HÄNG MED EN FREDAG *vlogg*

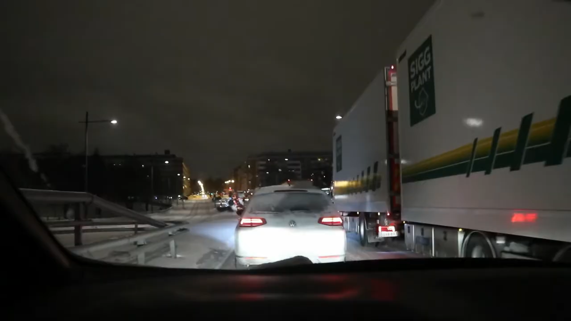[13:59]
Alltså gästas i vilken kue nu. Med båten och allt det där. Okej sådär ja. Nu är klockan typ 20 över ett.